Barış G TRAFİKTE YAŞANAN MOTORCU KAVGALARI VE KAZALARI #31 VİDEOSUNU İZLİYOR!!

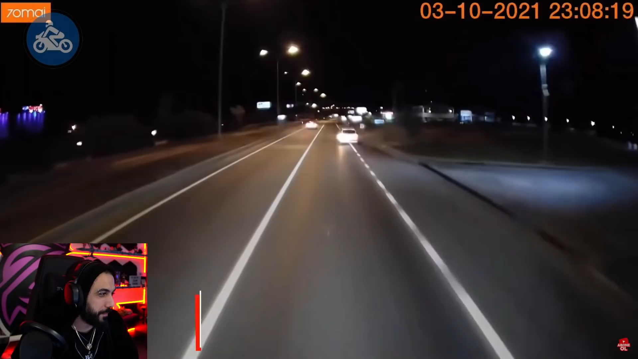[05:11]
Nasıl ben şimdi sola atlayayım? Bu sıkıntı. Sırtımda 26 ton yükle. Nasıl duracağım ben şimdi birdenbire? Yükü yatıracağım, mala zarar vereceğim. Abi oğlum. Ah, şuradan var ya. Ne yapıyor? Adam dörtlüğü yaktı. Bak şimdi babasının yoluymuş gibi petrolden atlıyor yola.